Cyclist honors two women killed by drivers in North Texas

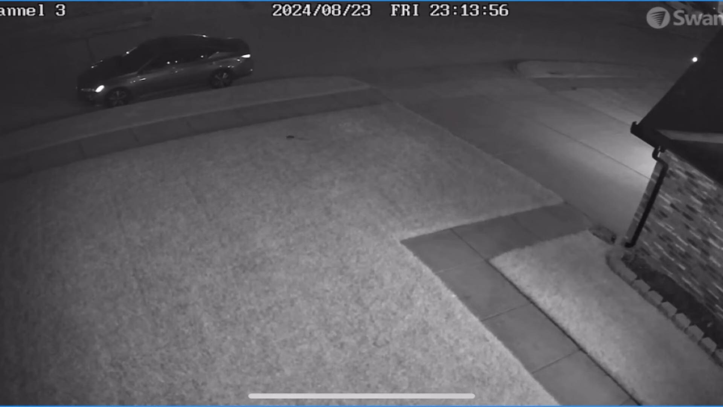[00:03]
We're sharing some new video this morning showing what police are saying is a drunk driver plowing over a mailbox. Moments before that, police say that driver hit and killed a motorcyclist.